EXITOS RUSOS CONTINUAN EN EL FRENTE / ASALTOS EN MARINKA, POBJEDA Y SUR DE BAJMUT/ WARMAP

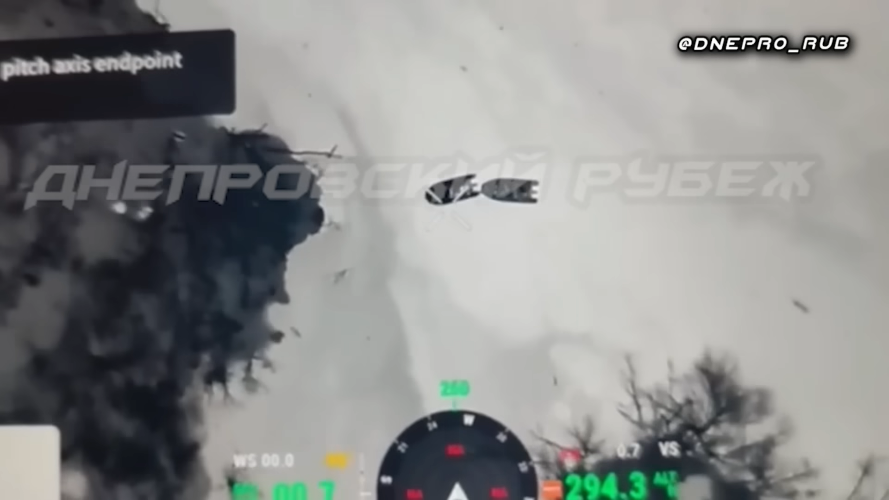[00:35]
Un ejemplo de esto. Allí pues se atacan varias lanchas rápidas del ejército ucraniano.